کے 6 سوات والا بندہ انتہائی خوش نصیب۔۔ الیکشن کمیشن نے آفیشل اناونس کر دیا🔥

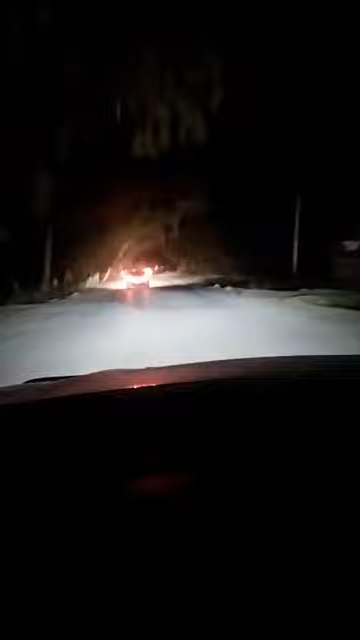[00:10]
سے برشتر شیر عبدالخان نے الیکشن لڑا ہے عوام نے بہت پیار محبت جوش و جذبہ جذبے سے اوڈ ڈالا ہے ابھی ہم رات کے اس وقت بی سی کے آفیس گئے تھے شیر عبدالخان جو برطری حاصل ہے وہ اس وقت تقریباً پچاس ہزار کے پاس
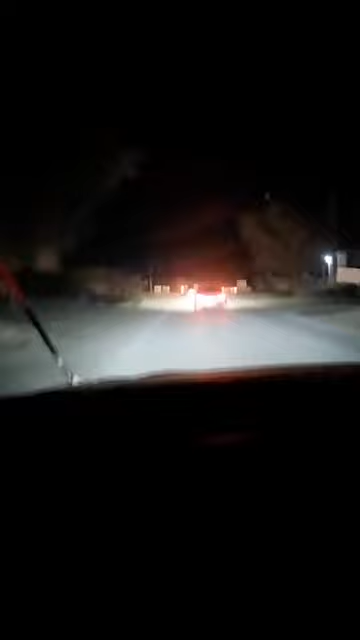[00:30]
جو ہے وہ اوٹو کی برطری این ایلیٹ سے جو ہے اوپر ہیں ابھی مزید پولنگ سٹیشن کا نتیجہ جو ہے وہ بھی آ رہا ہے اور ہم یہ ڈی سی لکی مروت کے آفیس گئے تھے اور اب واپس آ رہے ہیں آپ لوگ دیکھ سکتے ہو آپ لوگ دیکھ سکتے ہو آپ لوگ دیکھ سکتے ہو
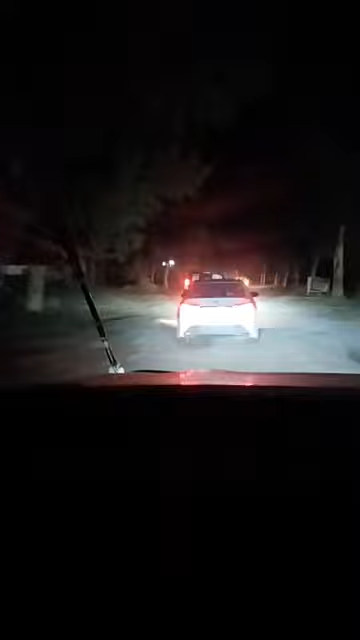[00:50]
آپ لوگ آپ لوگ
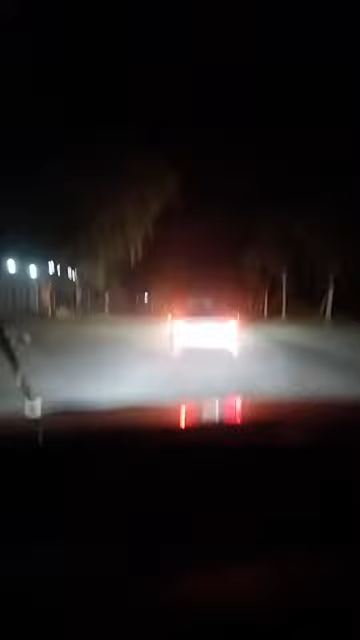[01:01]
دیکھ سکتے ہو ہم جو ہے ابھی اپنی بنگلے کی طرف جا رہا ہے اللہ پاکے فضل و غرم سے شرفضل خان بہت بڑی مارچنس یہ دیکھ سکتے ہو
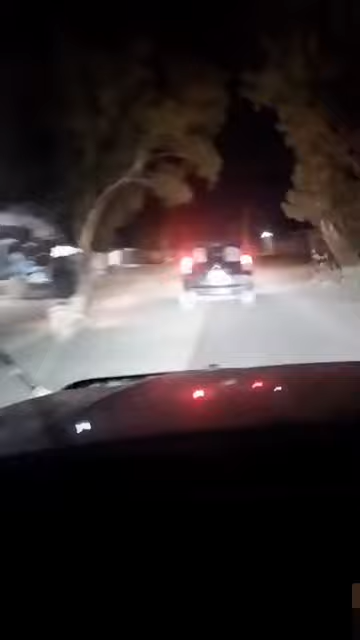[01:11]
یہ شرفضل خان آگے گاڑی میں جا رہا ہے اور ہم اس کے پیچھے والی گاڑی میں جا رہا ہے
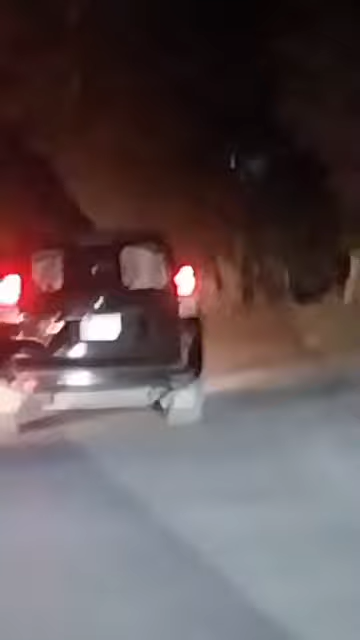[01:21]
اللہ پاکے فضل و قرم سے انشاءاللہ پی ٹی آئی پورے پاکستان میں جو ہے سیٹی آئی نکالے گی اور انشاءاللہ اللہ کے فضل و قرم سے قیدی آٹسو چار کو جو ہے جیل سے رہا کر کے مزیراعظم بنیں گے انشاءاللہ آپ لوگ دیکھ سکتے ہو ہم ڈی سی لکی مروت آفیس ہے لکی مروت سیٹی میں پہنچ رہے ہیں
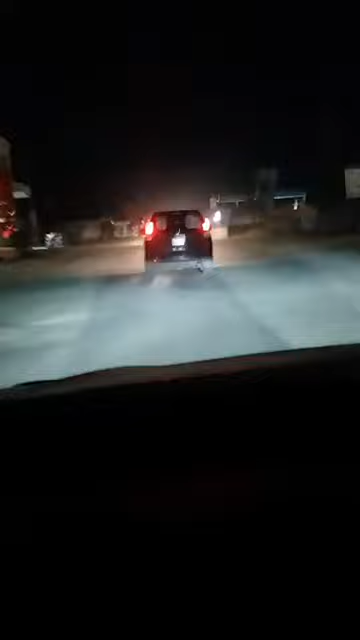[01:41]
یہ ہم یہاں آپ سے گزر رہے ہیں یہ آپ لوگ دیکھ سکتے ہو دو ہزار کسان لائے سنو
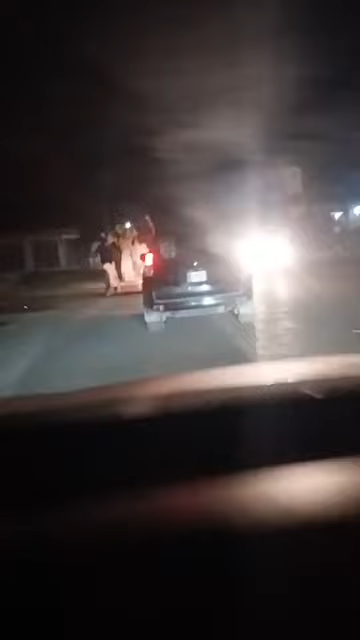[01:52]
یہ آپ لوگ دیکھ سکتے ہو میرے ساتھ دوست ہے یہ ہماری ٹیم ہے انشاءاللہ شیر عبدالخان
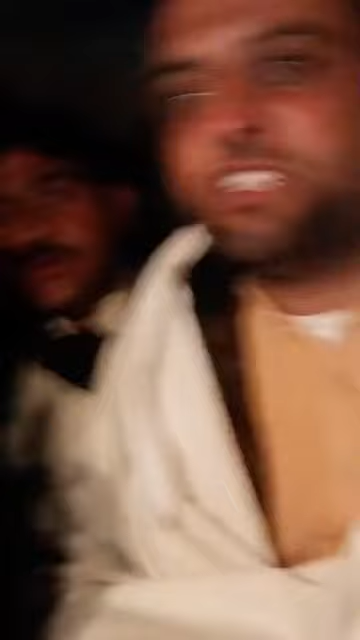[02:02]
چینیس پہتانیس ہزار لیڈ سے آگے جا رہا ہے ڈی سی آفیس کے بھی ہم گئے تھے
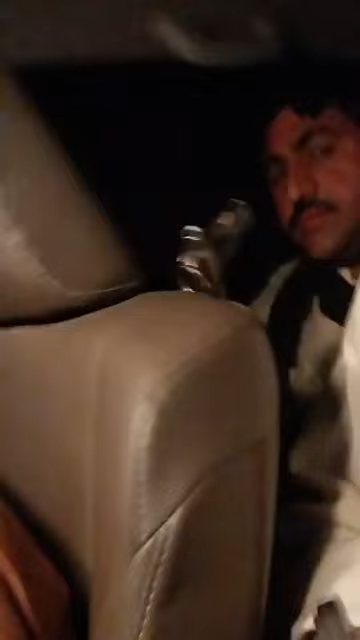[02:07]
اور وہ کوشش کر رہے ہیں جیسے کہ آپ سب کو پتا ہے کہ جو ظلم اور جبر اور قانون
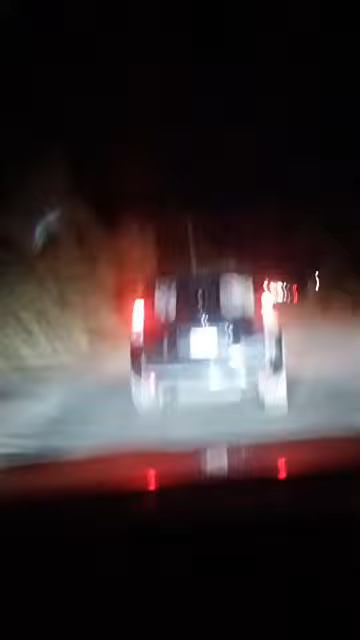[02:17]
یہ آپ لوگ دیکھ سکتے ہو اللہ پاک فضل و کرم سے
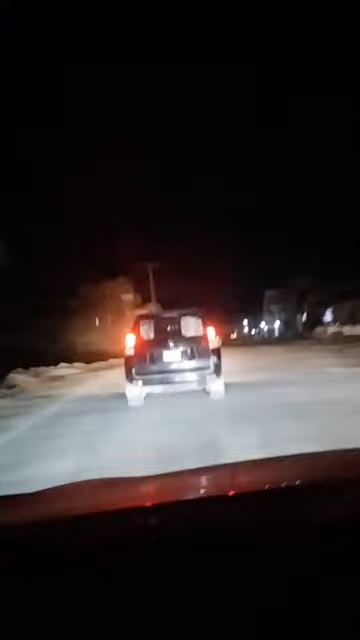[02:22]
عوام میں بہت خوشی ہے کہ انشاءاللہ اس بار لکی مروت میں جو ہے جمعیت اور سیفولہ برادہ دونوں کو شکاست دینے جا رہے ہیں اور لکی مروت کے عوام بہت خوش ہے یہ ہم توڑی دیر میں جو ہے مروت صاحب کا جو بنگلہ ہے
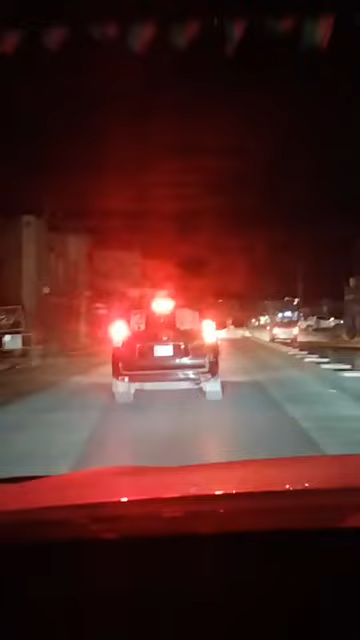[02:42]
مروت ہاؤس یہ اس کی طرف مروت صاحب نے اشارہ لگا دیا اور ہم ابھی جو
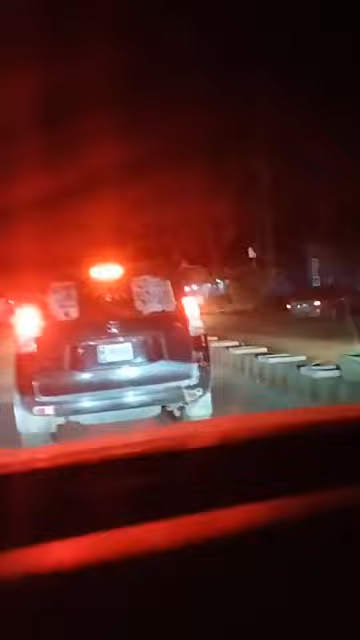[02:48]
ہے یہ ہماری کنوائی آگے جا رہی ہے یہ ہم ابھی ٹرن کر رہے ہیں آپ لوگ دیکھ سکتے ہو
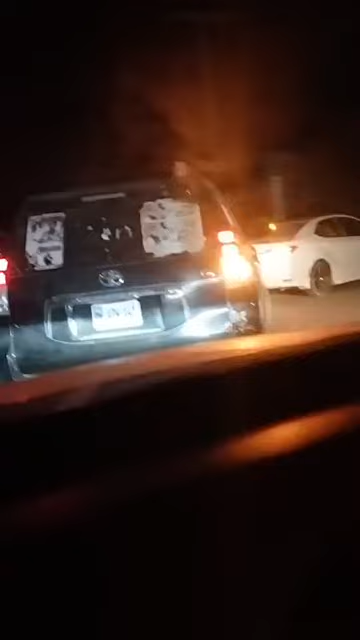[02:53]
یہ لائے و مناظر ہے لکی مروت این اے اکتالی سے بیرشتر شرفضل خان پہنٹالی سے پچاس زار کے لیڈ کے اوپر جا رہا ہے
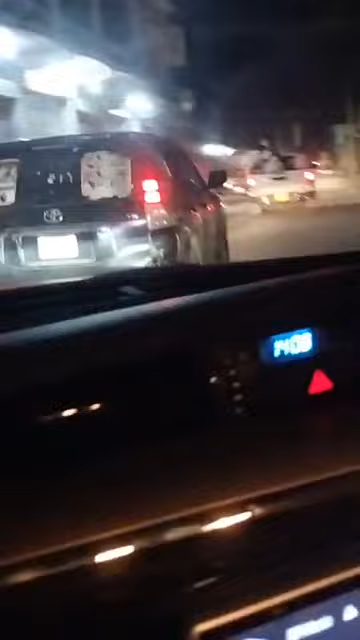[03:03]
جمعیت علماء اسلام اور صحف اللہ برادران کے اوپر یہ ابھی انہوں نے گاڑی کا بریک لے لیا آپ لوگ دیکھ سکتے ہو یہ لائے و مناظر ہے لکی مروت این اے فورٹی
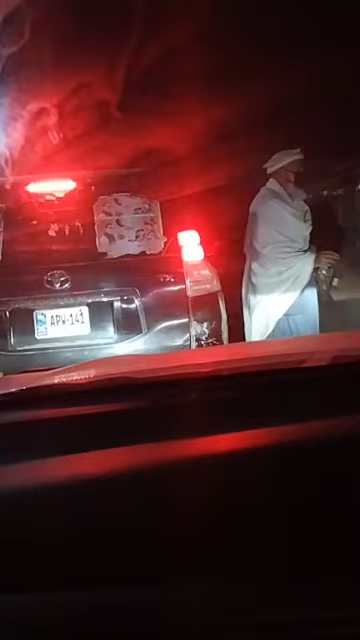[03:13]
ون سے یہ لائے و مناظر ہے آپ لوگ دیکھ سکتے ہو ہم اپنے بنگلے کی طرف جا رہے ہیں
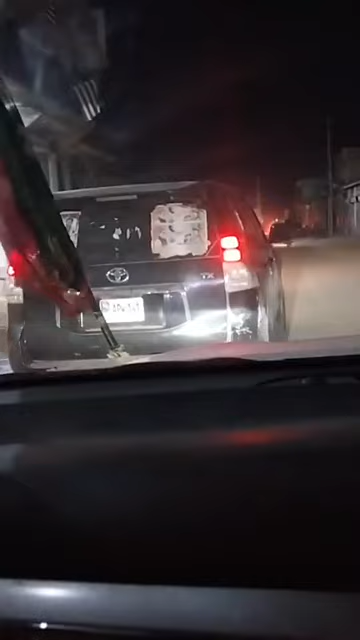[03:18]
انشاءاللہ
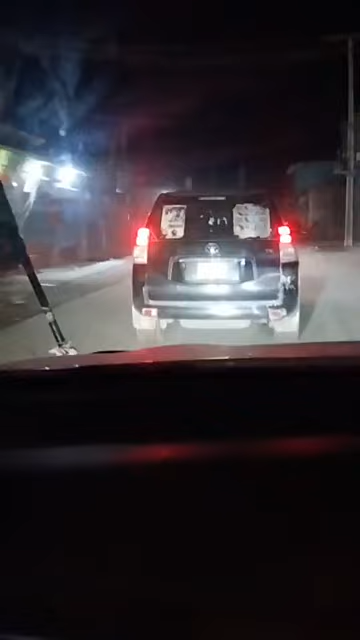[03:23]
عوام جو ہے وہ جشن بھی منائے گی اور انشاءاللہ ہم اللہ پاک کا شکریہ بھی ادا کریں گے اللہ پاک نے ہمیں کامیابی دی ہے ڈی سی لکی مروت کے آفیس گئے تھے اور ابھی یہ ہم واپس آ رہے ہیں یہ ہم ابھی
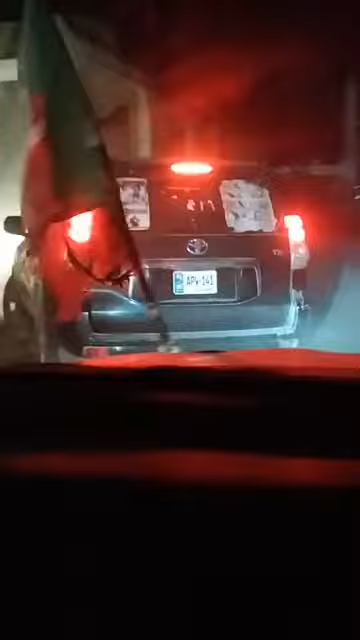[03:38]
جو ہے مروت صاحب کا جو بنگلہ ہے مروت ہاؤس اس کی طرح ہم نے ٹرن کر لیا
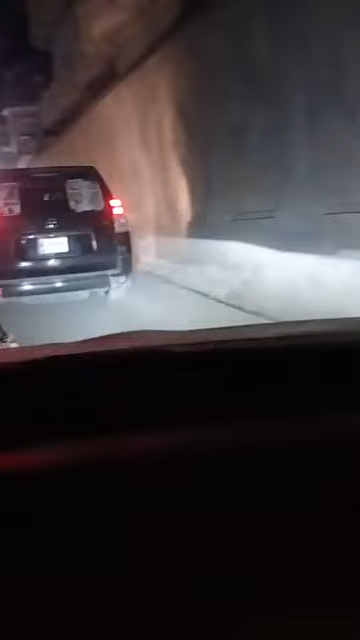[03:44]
یہ سامنے مروت صاحب کا جو بنگلہ ہے وہ ہے